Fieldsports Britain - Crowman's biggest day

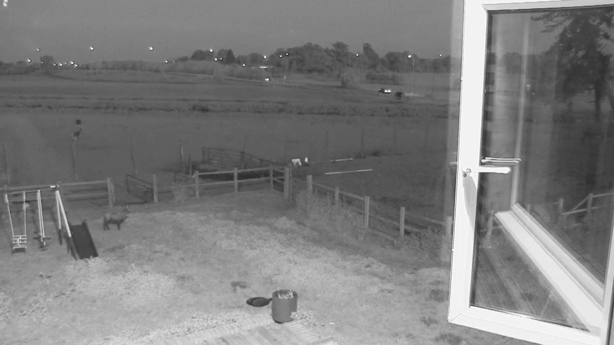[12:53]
What the fox will do around his territory is it will go around and check all the likely food sources.
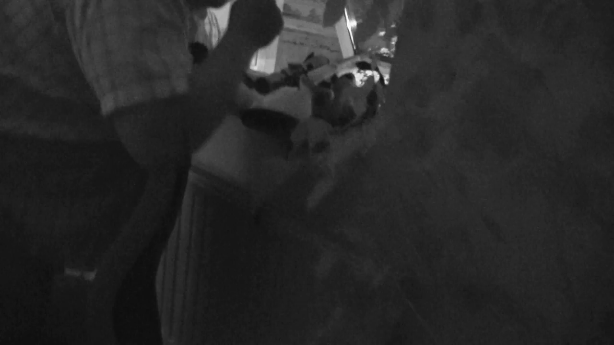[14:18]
Ten o'clock comes and so does our fox. We are
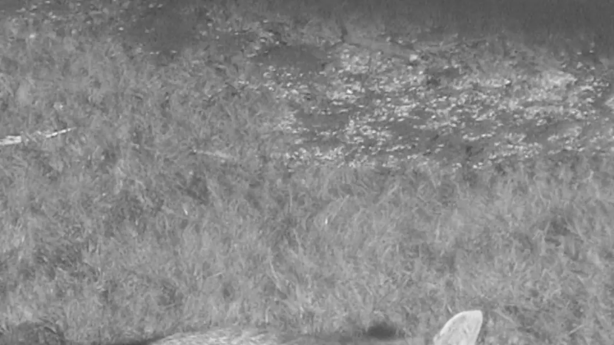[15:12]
Let's have a closer inspection. There we go. Superb.
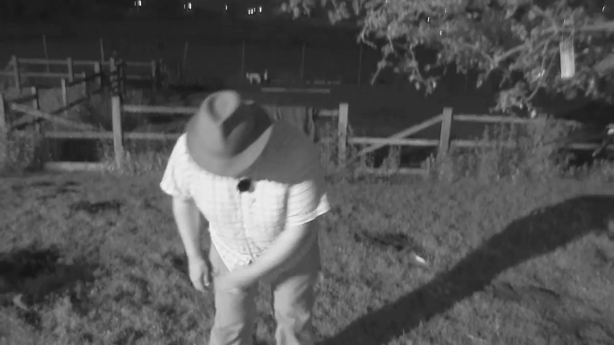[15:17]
Let's see what we are, oh wow, that's not what I expected there,
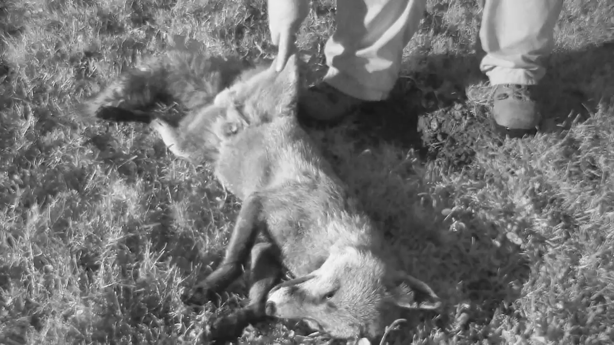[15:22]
so bearing in mind that is a tiny, tiny little fox, I thought that was going to be a vixen, but as you can see it is most definitely a dog, so that's a really, really tiny little fella.